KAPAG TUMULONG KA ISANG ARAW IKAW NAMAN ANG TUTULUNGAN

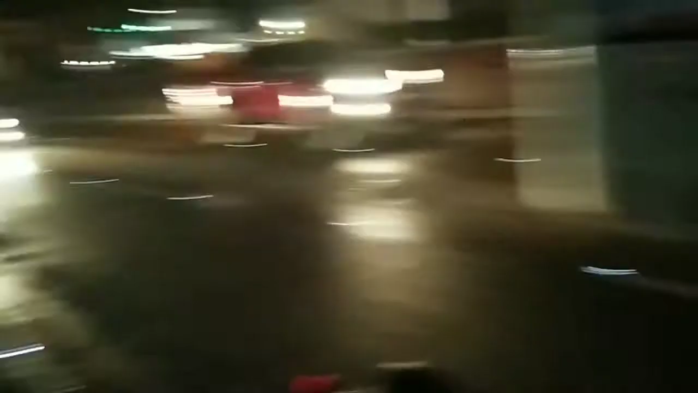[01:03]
Abad Santos yun, Abad Santos. Kaso dito ako naputulan ng kable.
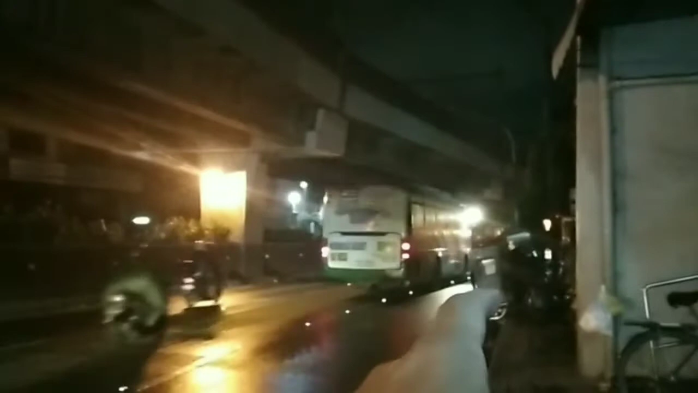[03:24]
So ginawa ko, inatras ko papunta rito para dito sa bahaging ito maliwanag na.